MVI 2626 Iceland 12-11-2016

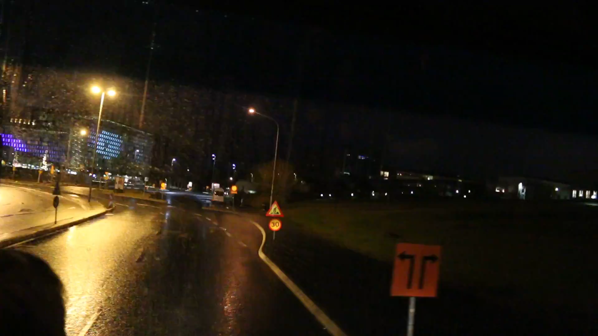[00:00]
in front of us you see the illuminated building of the harpa which is a symphony and orchestra concert hall let's say which you probably saw also on your walking tour um but it's a it's a beautiful building and this time of year almost every night they have different christmas performances symphonies and orchestras and theatrical events that are taking place in
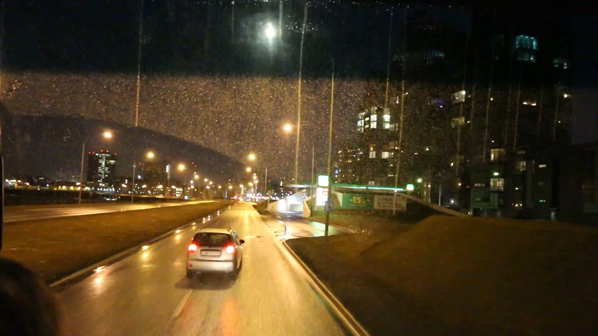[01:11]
of a viking ship basically i guess it does have some lights on it right here on the left on the shore almost like a skeleton of a viking ship has nothing to do with the vikings or